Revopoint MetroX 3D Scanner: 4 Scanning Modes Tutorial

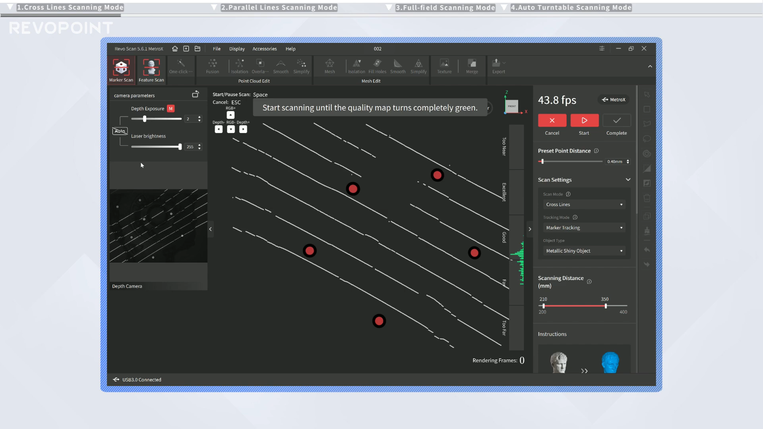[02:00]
Click the Start button to begin scanning.
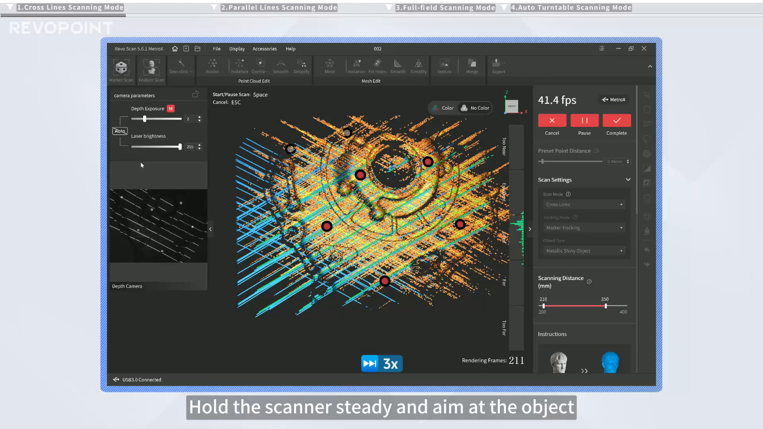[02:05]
Hold the scanner steady and aim at the object, moving slowly at a constant speed. The model will change from red to green as more data is captured.
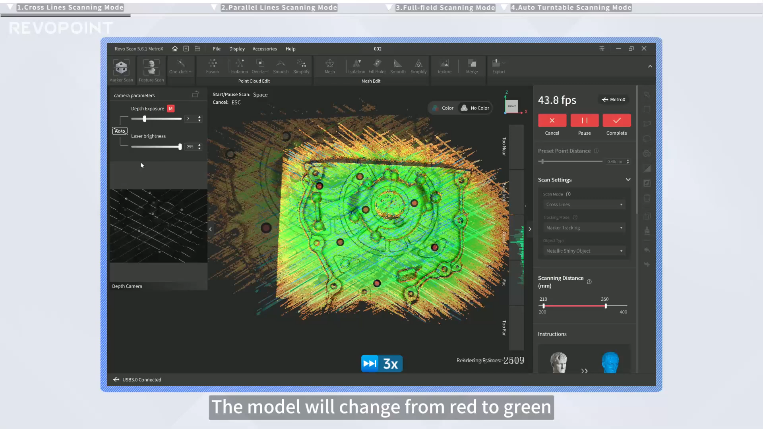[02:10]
Green indicates higher quality.
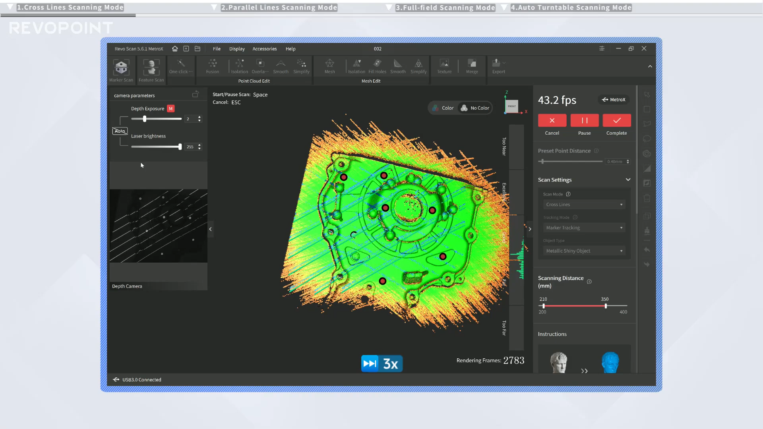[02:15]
It is advisable to scan from all angles until the model is completely green before finishing the scan.
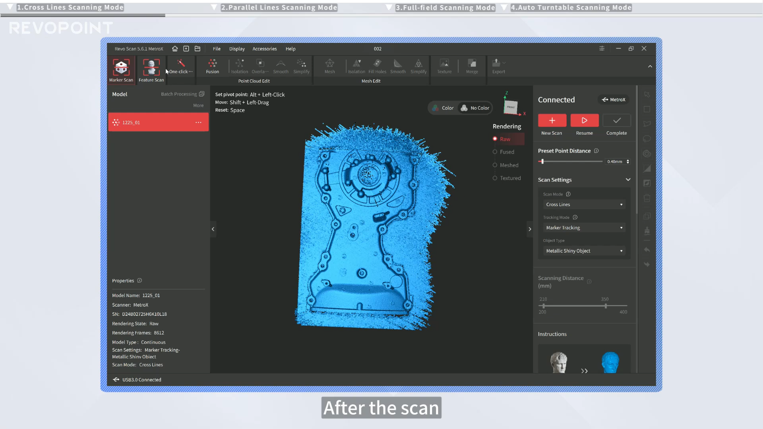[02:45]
After the scan, select one-click edit to automatically process the model.
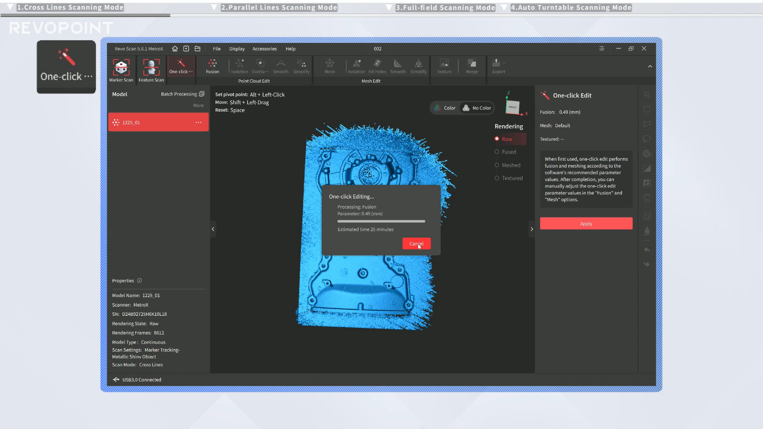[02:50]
4. Click the Start button to scan the window. For a more detailed model, you can also manually complete the Point Cloud Fusion,
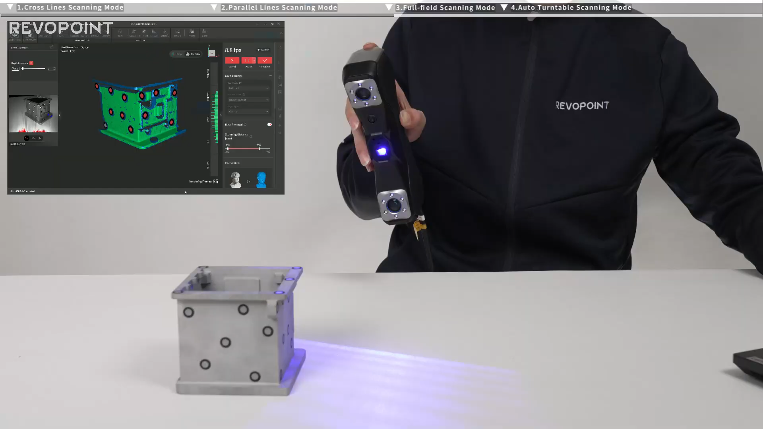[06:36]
1. Marker scan and feature scan are both available for this mode depending on your object type.
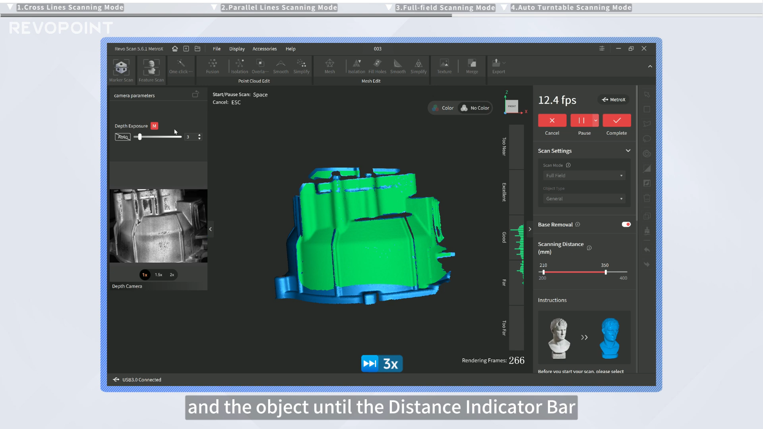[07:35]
Adjust the distance between the scanner and the object until the distance indicator bar is between good and excellent. 7.
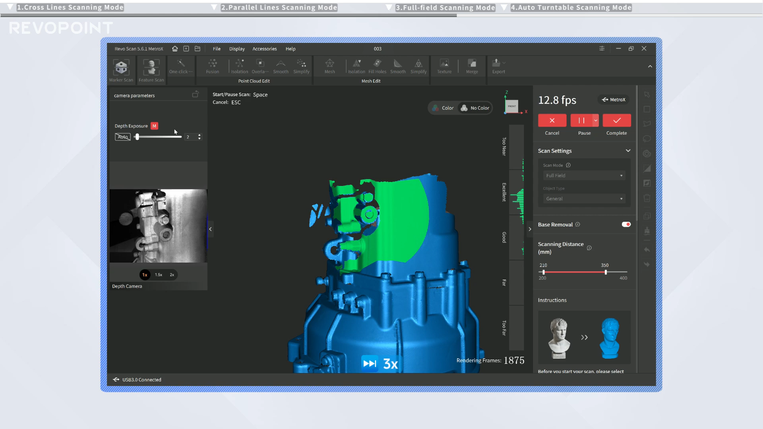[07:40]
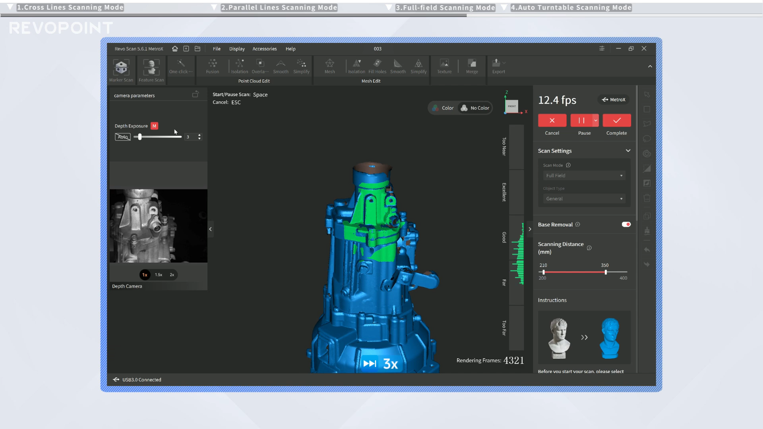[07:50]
When you finish capturing the object, click here to end the scan.
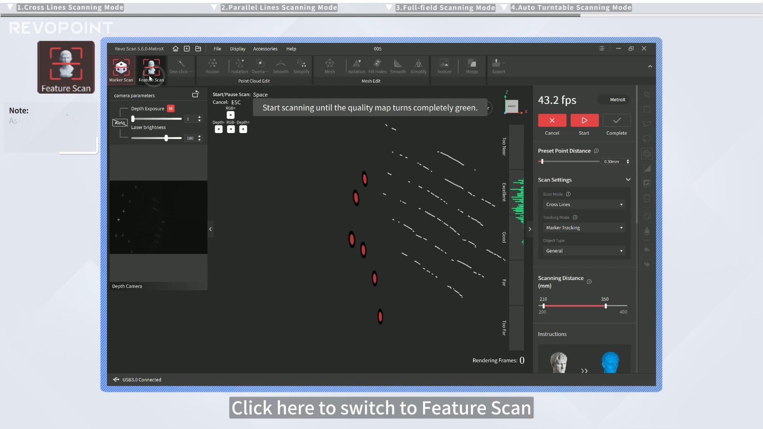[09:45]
On the software's right side, find Scanning Mode, and select Auto Turntable.
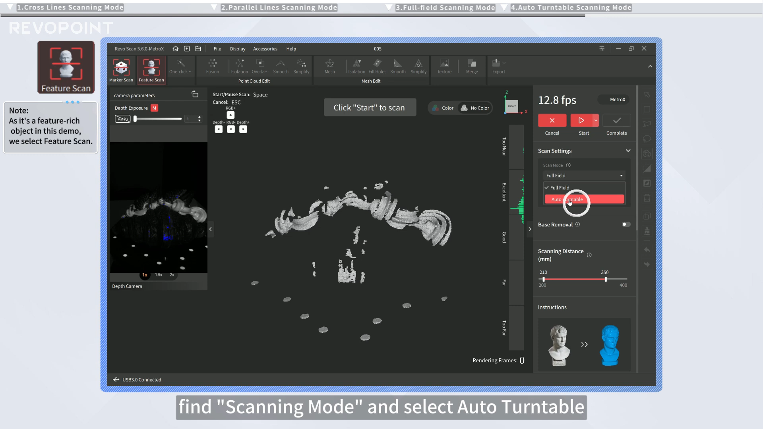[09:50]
Click the Settings button to connect the turntable and set the rotation direction,
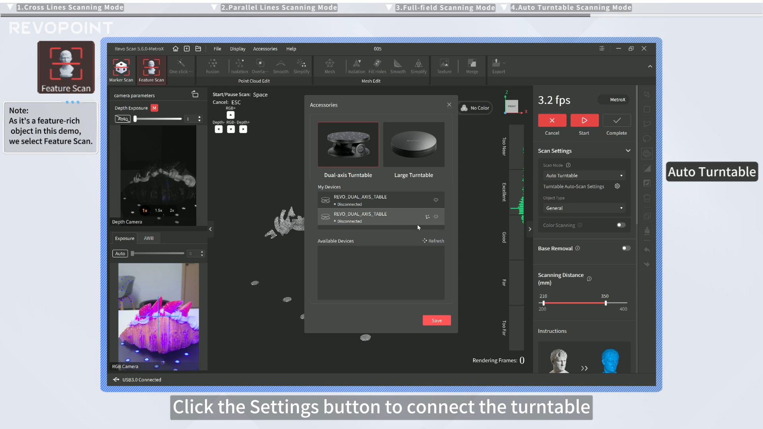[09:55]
interval, and total rotations.
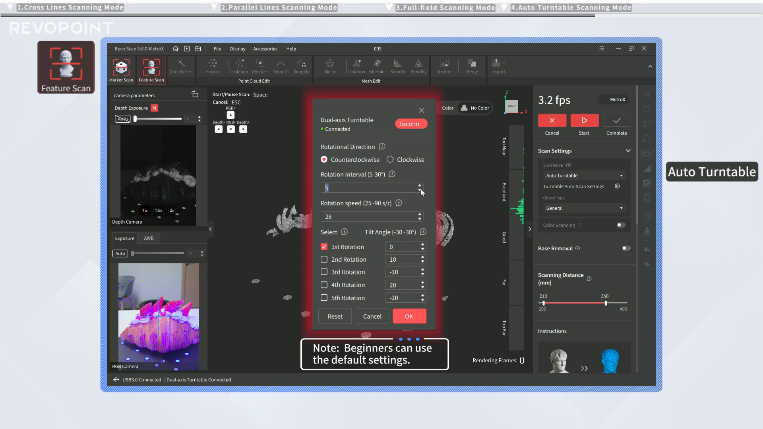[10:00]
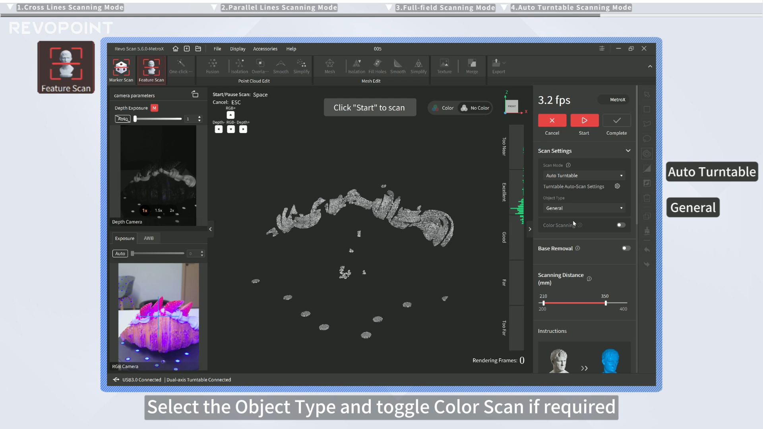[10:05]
Select the object type and toggle color scan if required.
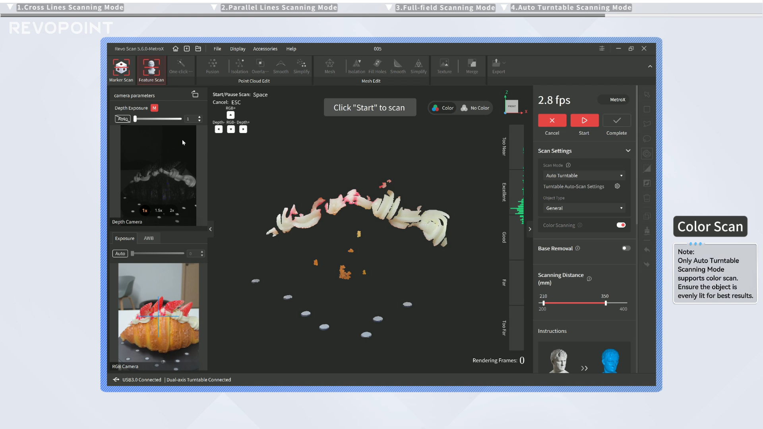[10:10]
Turn on the Auto mode at the top left above the Depth Camera Preview
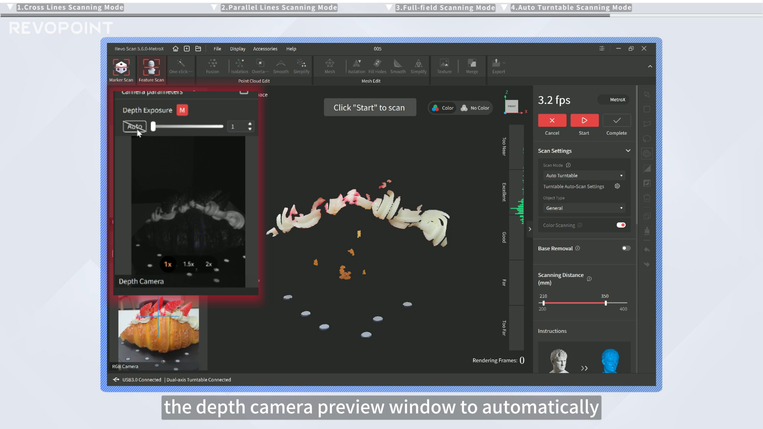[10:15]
window to automatically adjust the camera's depth exposure. Disable Automatic Exposure for manual adjustments.